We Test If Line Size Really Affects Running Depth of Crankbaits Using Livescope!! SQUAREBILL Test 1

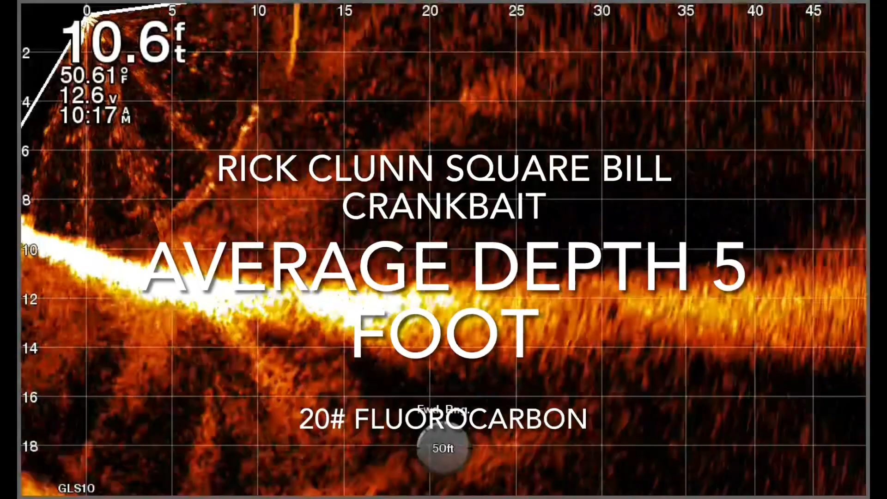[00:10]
On screen: depth 10.6 ft
Does line size actually affect running depth of crankbaits? We all think it does, but do we know? Now we do. What I use is 7.5 foot rods, 5.3 to 1 gear ratio reels, and use 12 pound and 20 pound fluorocarbon. I start right here with 20 pound fluorocarbon. I make three separate casts, long but identical casts. I think it's very important. I put a buoy in the water, and I cast into that buoy every single time.
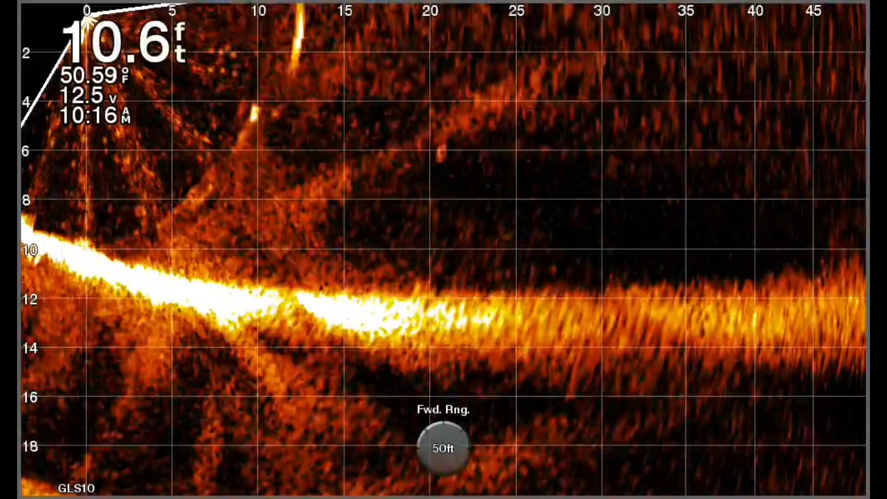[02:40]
On screen: depth 10.6 ft
So, I'm going to use, you know, I'm going to use the 20 pound line if I can get away with it. Maybe 15 if I really know. You see it right there at the 6 foot line. So, here's my findings.